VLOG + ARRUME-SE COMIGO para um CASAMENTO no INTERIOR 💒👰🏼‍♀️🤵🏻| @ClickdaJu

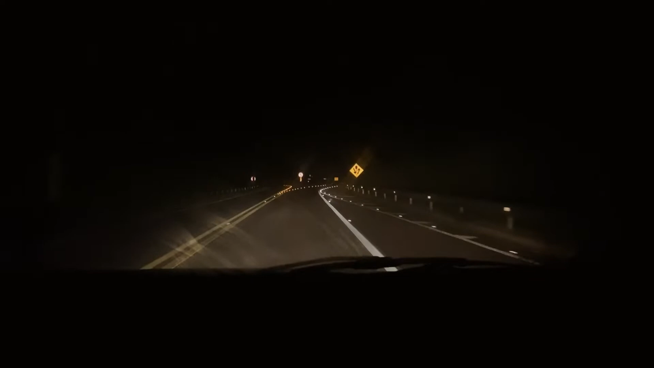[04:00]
Nessa hora, nós estávamos na estrada já voltando, morrendo de sono, mas ao mesmo tempo muito atentos